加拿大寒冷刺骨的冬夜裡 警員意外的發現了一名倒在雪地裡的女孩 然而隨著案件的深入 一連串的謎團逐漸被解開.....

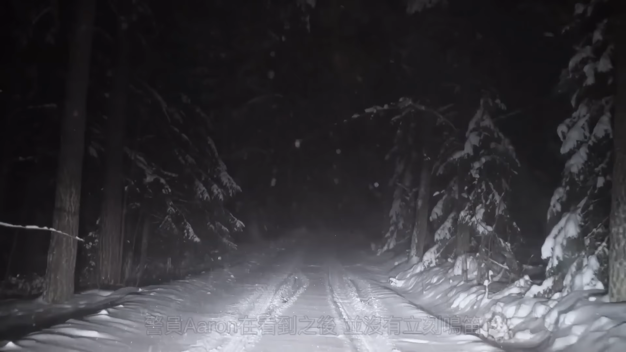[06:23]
一边默默地跟在了后面一边呼叫了另一名警员过来支援不知道是不是因为雪下得太大前方的越野车